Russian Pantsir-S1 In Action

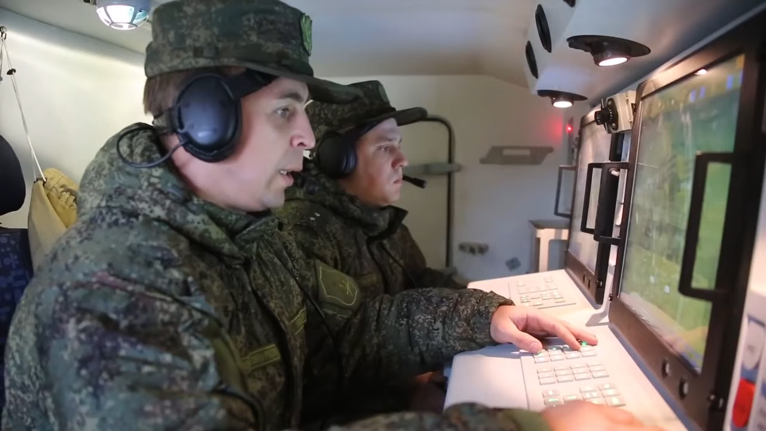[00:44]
Есть цель азимут 152, дальность 15, высота 2. Есть цель по первому пуску разрешен. По первому пуску. Пуск.